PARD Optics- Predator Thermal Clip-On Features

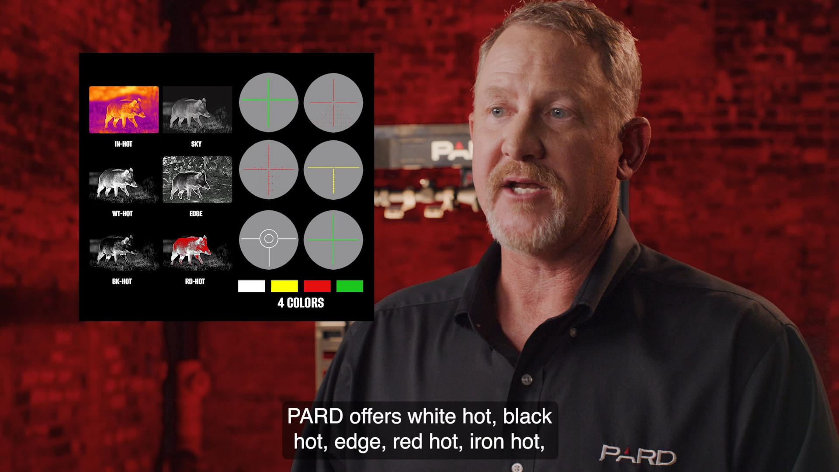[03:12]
PARD offers white hot, black hot, edge, red hot, iron hot, and sky options to meet your individual needs with the Predator 6.
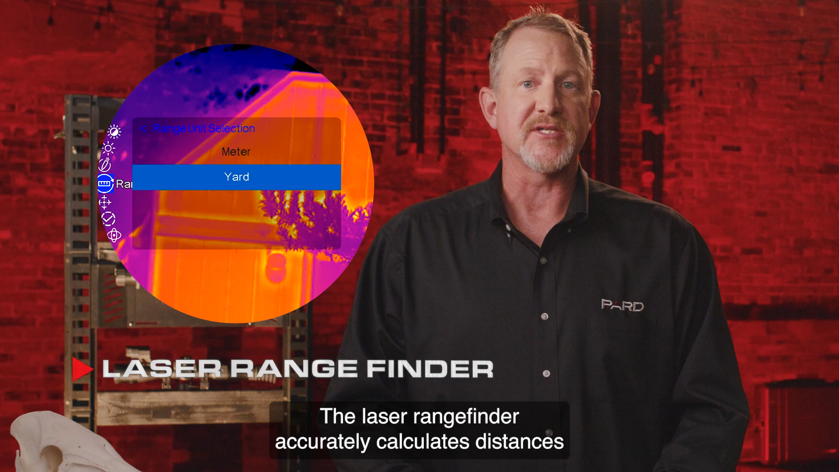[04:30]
This is not a stadiometric rangefinder like many other brands offer, but a true laser rangefinder.